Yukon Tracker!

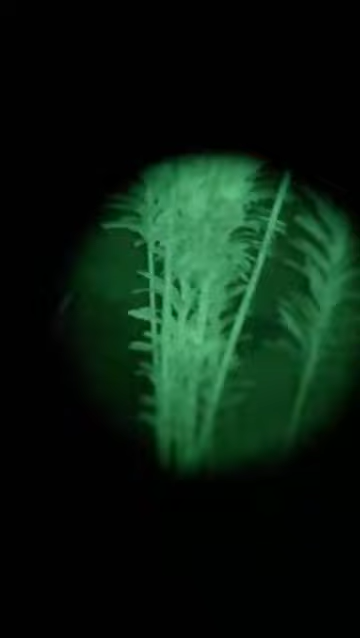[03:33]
Ele fica oscilando a imagem, tá vendo? Ele diminui um pouco o brilho e aumenta. Diminui um pouco e aumenta. A imagem é excelente. Dá pra caminhar tranquilo, ó. Esse aqui é grama. Essa imagem aqui tá uns...
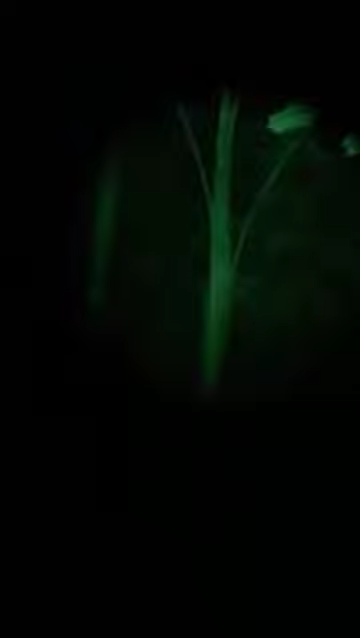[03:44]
20 metros por aí, ó. Esse é o único probleminha que ele tem. Show de bola.
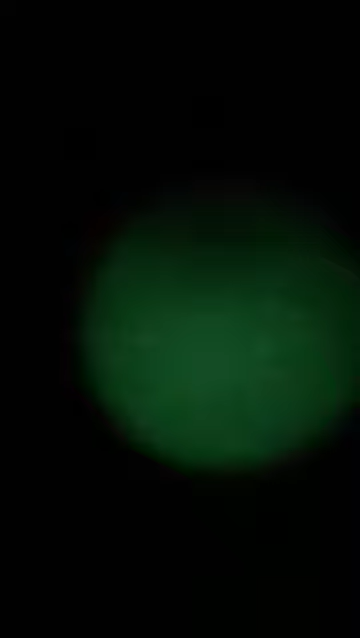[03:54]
Os animais, à noite, os olhos brilham no escuro. Pode ver, ó. Tá totalmente escuro, ó.
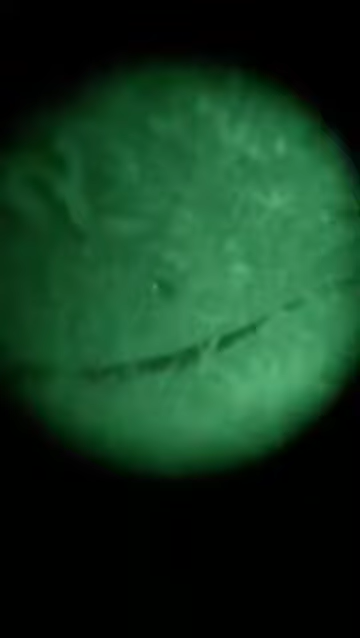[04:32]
4 metros de mim. Tá olhando pelo binóculo, tá vendo? Agora eu vou tirar o binóculo, ó.
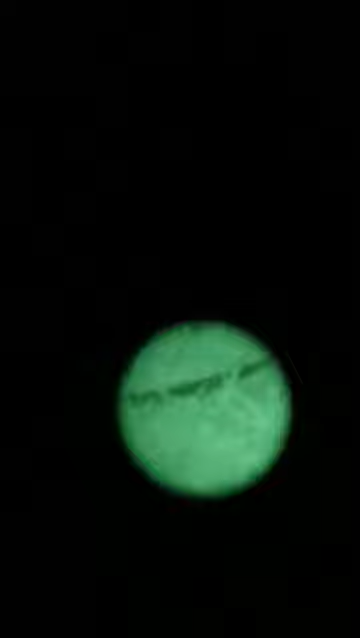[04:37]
Escuridão total. Não dá pra ver nada. Agora eu vou colocar de novo.
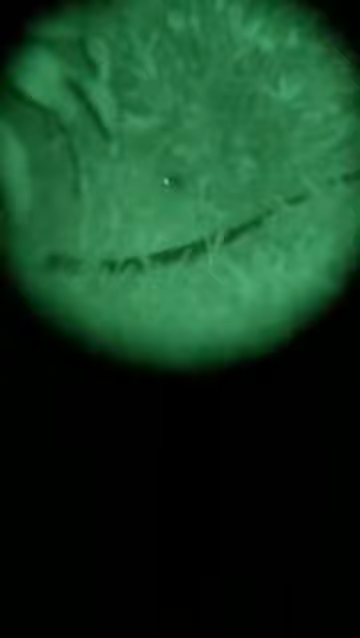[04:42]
Tá vendo? Show de bola. Então, galera. É... A uns 50, 60 metros de mim tem um boi ali no pasto, ó. Tá vendo? Já dá pra ver os olhos deles... Os olhos deles brilhando, ó.
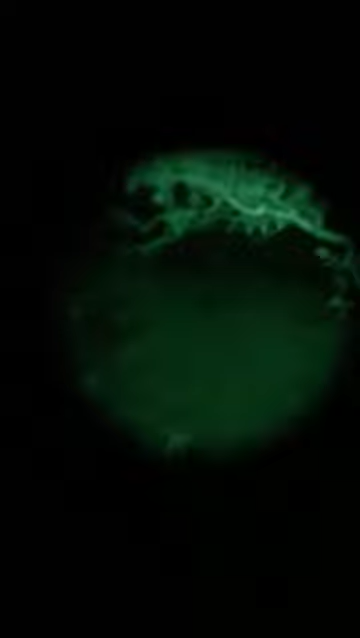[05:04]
Tá vendo? A noite tá totalmente escura, nublada. Não tem lua. Que dificulta um pouco também a luminosidade. É... O binóculo tá com o infrared ligado.
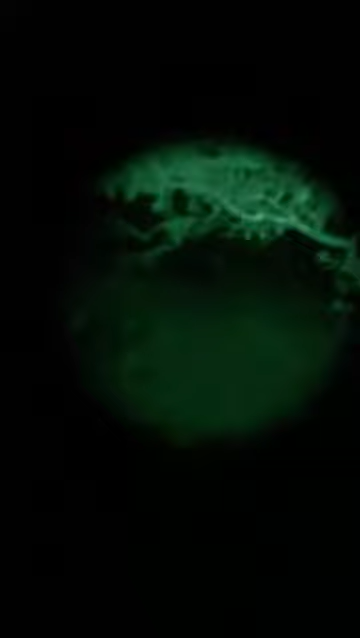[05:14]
O meu celular tem uma câmera horrível.
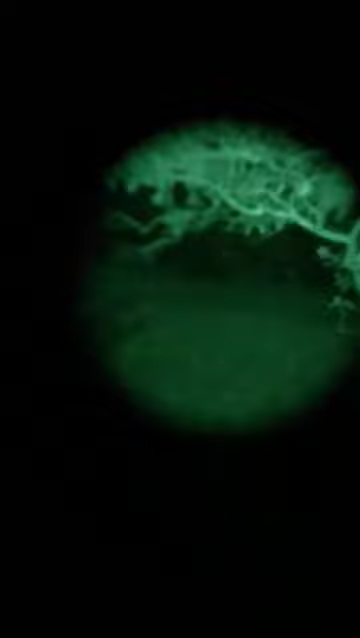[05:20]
Tá beleza? Mas já dá pra ter uma noção, ó. O olho dele como brilha, tá vendo? Tá uns 60... 60 metros, mais ou menos, de mim. Tá ok, ó. Sem o binóculo não dá pra ver nada.
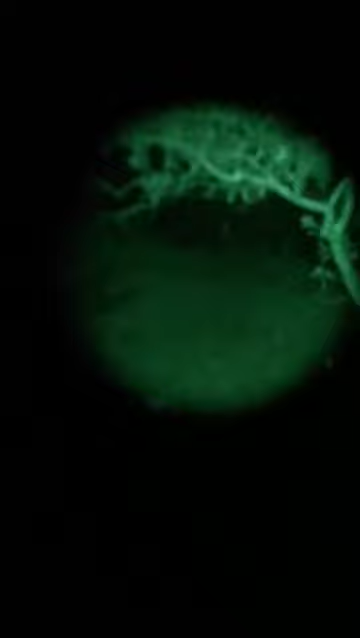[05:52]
Ó. A imagem é bem melhor, tá? É... Sem... Assim, pessoalmente. Muito mais nítida.